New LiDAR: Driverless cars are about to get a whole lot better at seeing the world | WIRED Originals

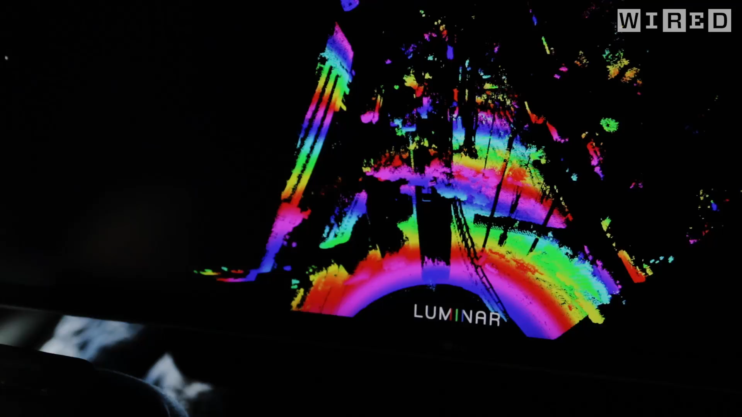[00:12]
LiDAR or 3D mapping system from scratch and
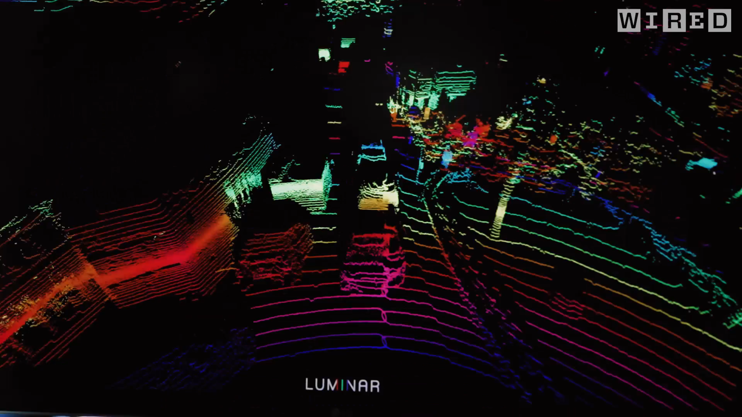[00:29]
So what you can see out here is you can see different cars, different objects,
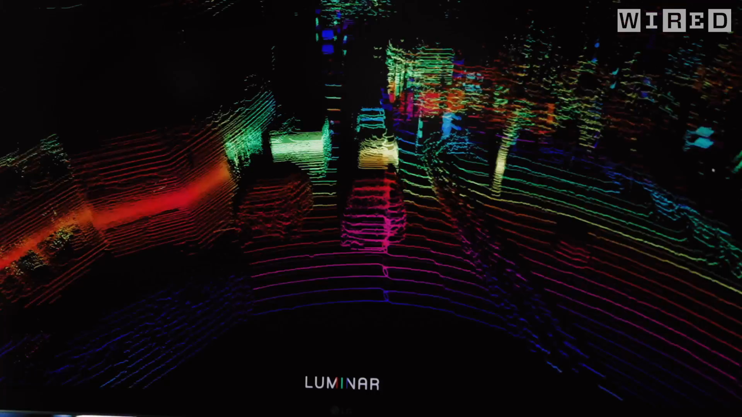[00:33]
different trees, people, everything out in true 3D.
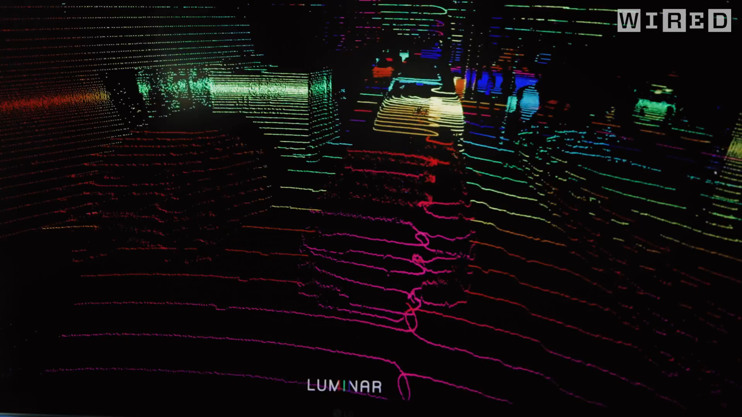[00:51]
and resolution that can finally start to allow you to
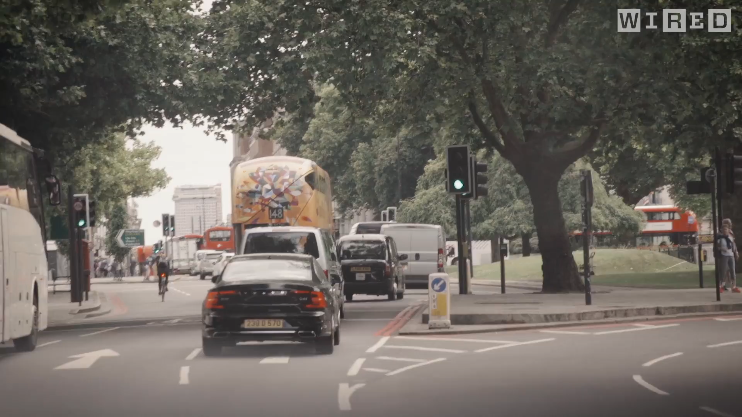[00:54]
see with clarity as to what's going on in 3D. So the cool thing about this is that it knows the exact distance to every object out in the field of view.
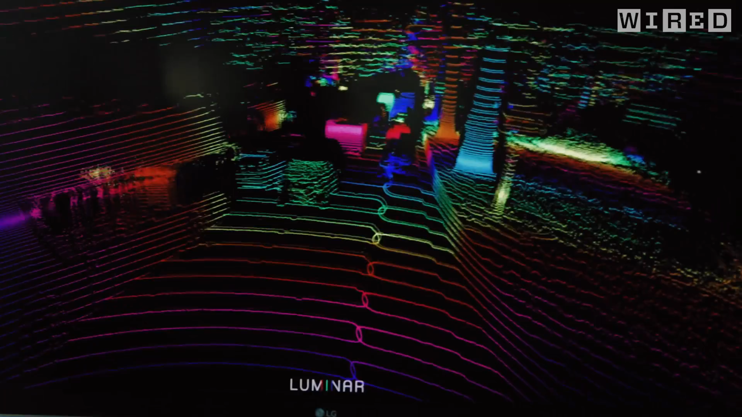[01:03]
It knows exactly where it is positioned in three dimensions you know and that's opposed to you know a camera that can only see something you know in two dimension doesn't know where objects are positioned. So this is what the autonomous vehicle needs to be able
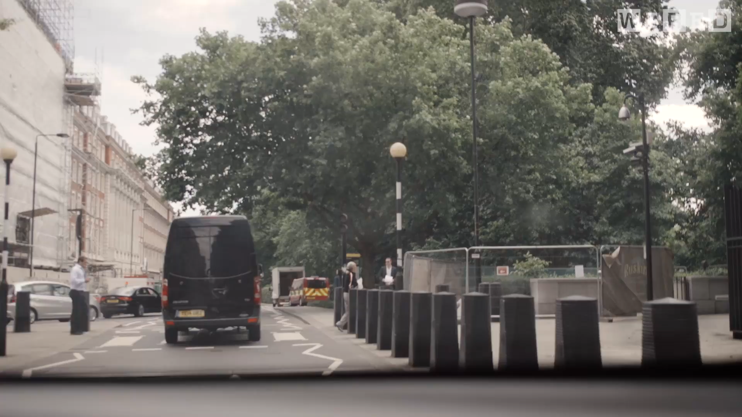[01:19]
to accurately and safely you know drive the car autonomously.
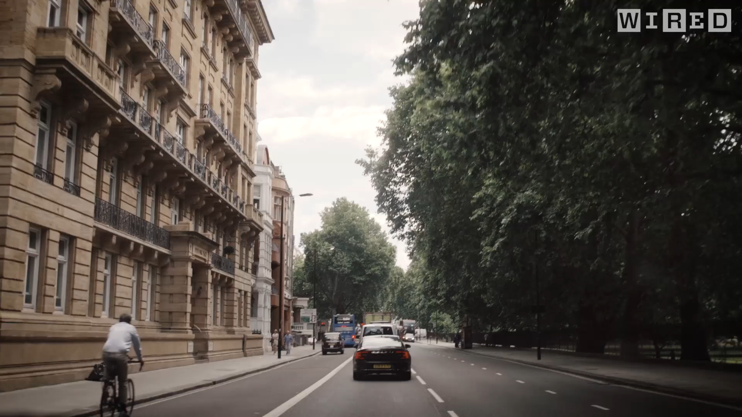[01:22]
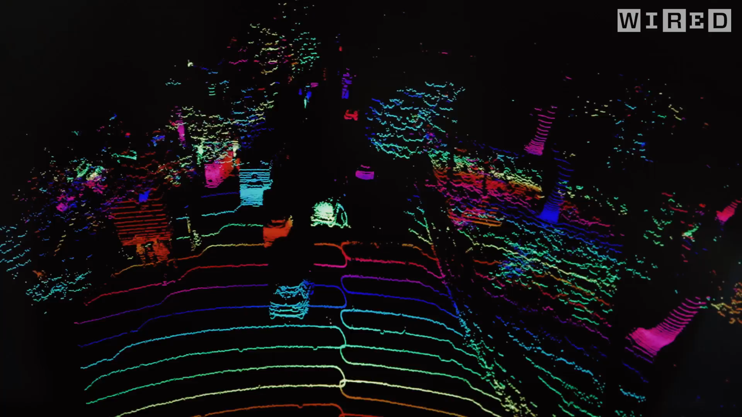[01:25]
With other systems that might only see like a
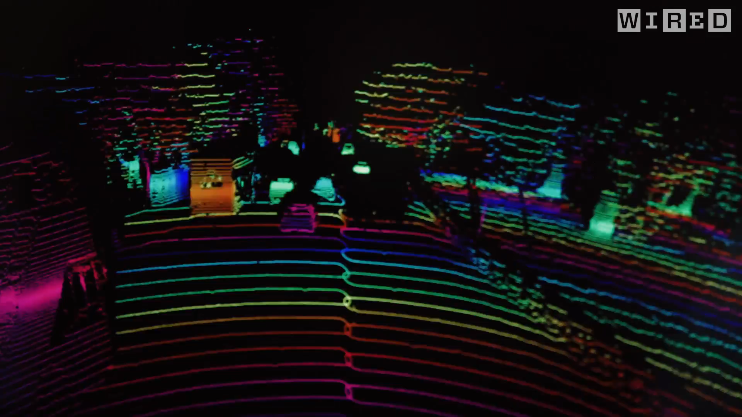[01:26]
dark object specifically you know classify that as like a 5% reflective object.
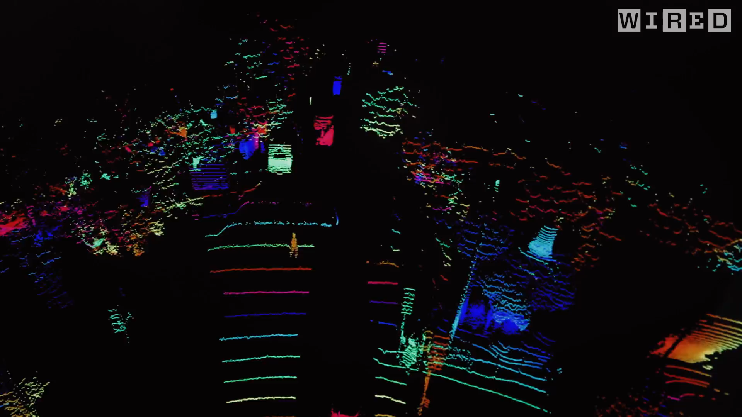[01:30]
With this you can be able to see way out into the distance these different cars, buses, everything in the field of view here. You can even see the arch way out there.
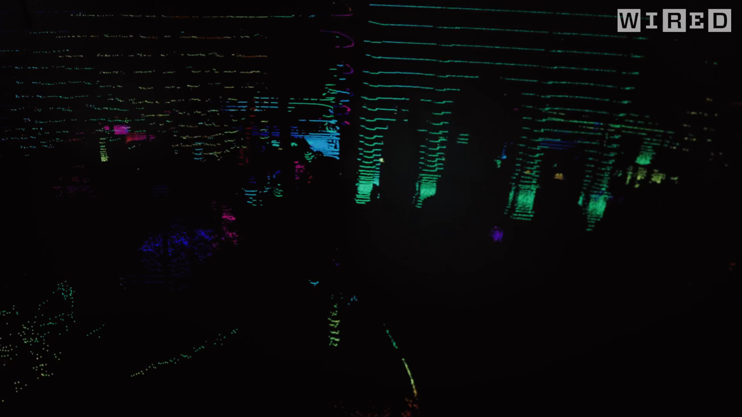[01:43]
You can even switch to our ultra high resolution mode. Now you can just a ridiculous level of detail.